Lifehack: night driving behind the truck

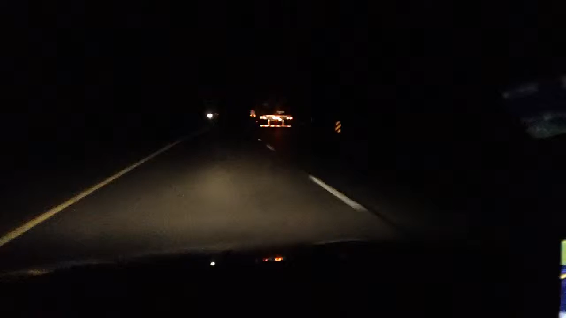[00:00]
Небольшой совет для тех, кто любит ездить ночью или наоборот не любит, но приходится. Нужно найти вот такого вот водителя на большом грузовике, желательно легко загруженного или вообще пустого. И можно спрятаться за ним на такой вот безопасной дистанции. Во-первых, чтобы можно было тормозиться, во-вторых, чтобы было немножко видно перед собой.